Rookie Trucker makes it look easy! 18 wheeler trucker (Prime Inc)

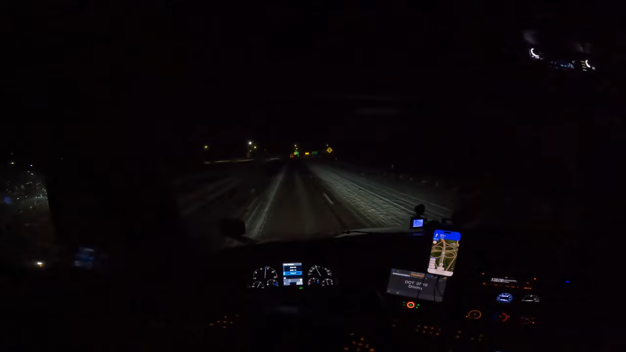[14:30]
I already passed like 3 or 4 accidents. I think it was 3, maybe 4. 2 semis off the side of the road that were stuck and pulled out of the ditch. Not sure what happened exactly, but I'm just going really slow and I'm gonna take my time. So I don't know, excuse me, got the hiccups. So I don't know if I'm gonna be able to make it to the receiver today, but it's no big deal as long as I get it delivered by tomorrow.